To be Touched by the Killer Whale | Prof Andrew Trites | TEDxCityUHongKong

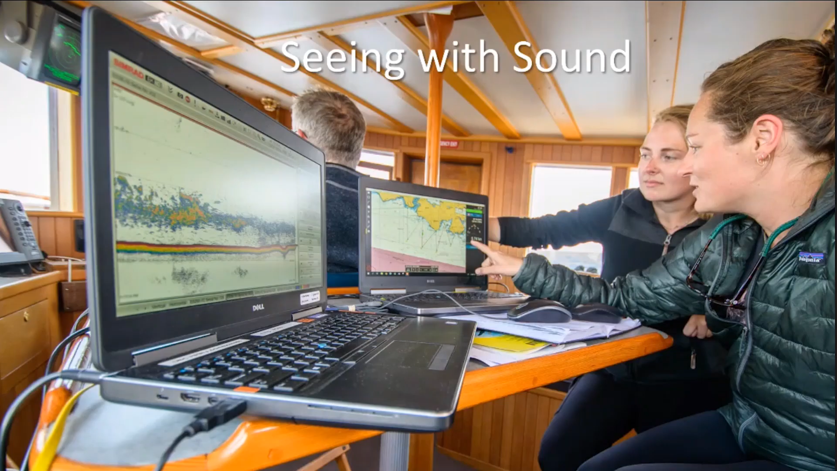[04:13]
We're effectively using the same technique as killer whales use echolocation to find fish, except the killer whales do it much better than people can.